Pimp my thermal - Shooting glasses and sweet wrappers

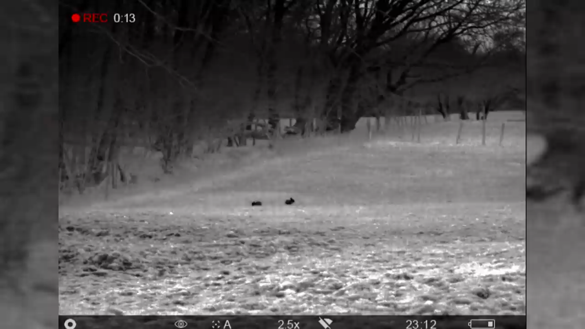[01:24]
and get a few rabbits and it will be really interesting to see how the N450 works.
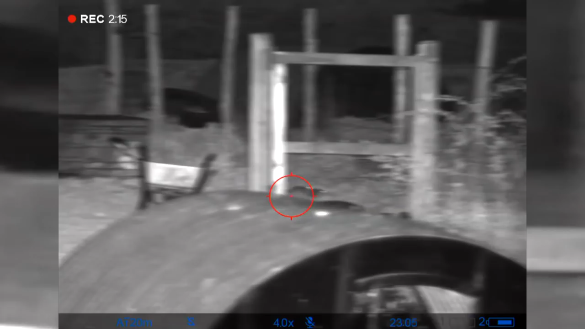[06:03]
On with the ratting and there's movement, but all activity is taking place behind the mesh, which Tim's not keen to shoot through.
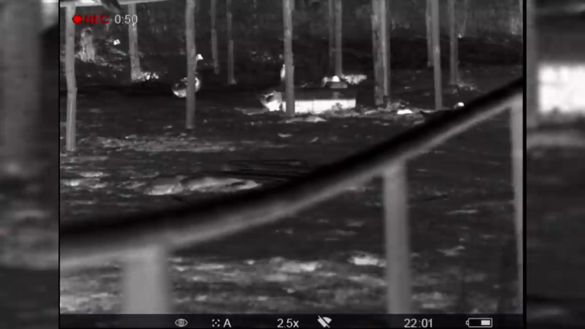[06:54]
The Helion 2 picks up everything beautifully. Then Tim has to try and find it, with Roy giving him a range. This fox is out at 150 metres.
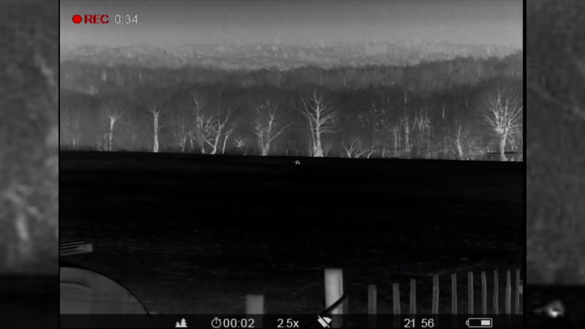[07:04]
There are a lot of rats, but they are fast on their feet.
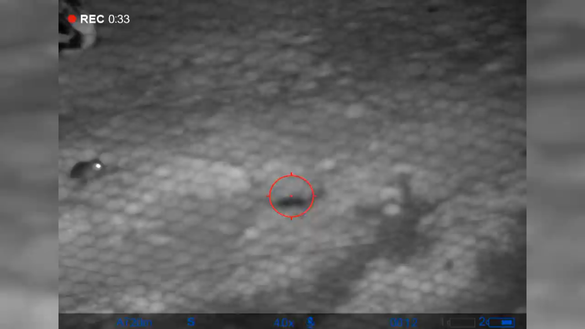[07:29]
One of the problems we have is that the rats are rather, rather kind of cute and they just seem to know, as soon as we pick the rifle up, they kind of scarper off.
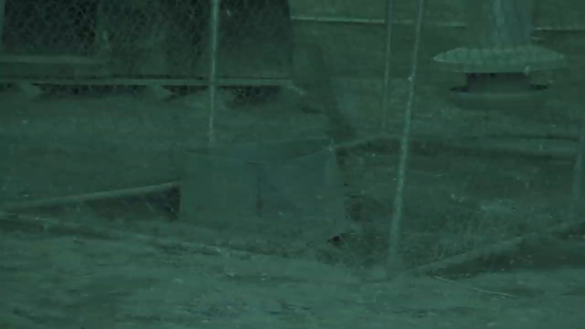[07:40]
The other problem we've got is that we've got so much kind of chicken netting everywhere. It's probably one of the trickiest kind of rat shootings I've ever had, actually. But really good fun. It really is.
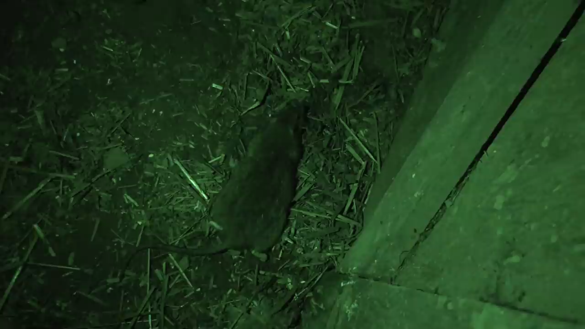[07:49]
But there's so many rats here, so I think we need to come back if we're invited. And we'll hopefully get a few more.
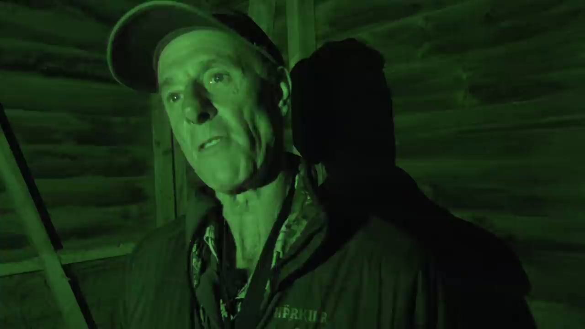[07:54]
But we didn't do particularly well tonight, but we had a good laugh. I'll have a tidy up next time.